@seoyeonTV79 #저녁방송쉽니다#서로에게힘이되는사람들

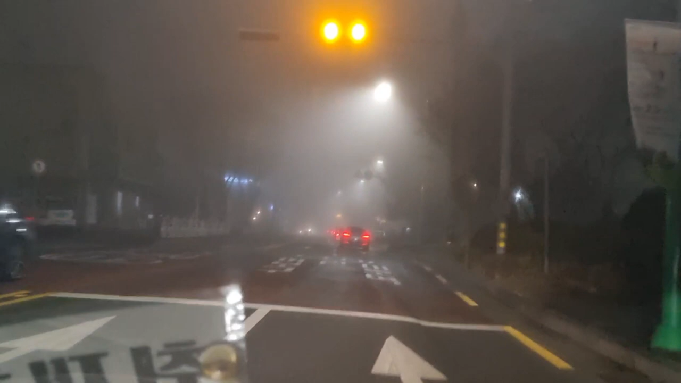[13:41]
우와 집에 들어가는 길인데요 안개가 촉하네요. 근데 좋다.
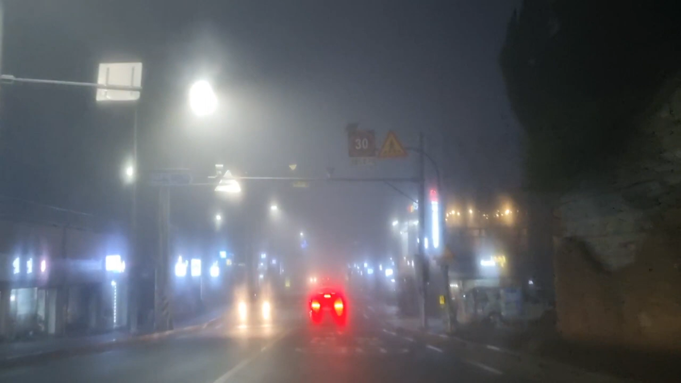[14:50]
와, 저 멀리는 보이지 않아요. 앞에 눈앞에만 보이고요. 전방에 과속 방지턱이 연속됩니다.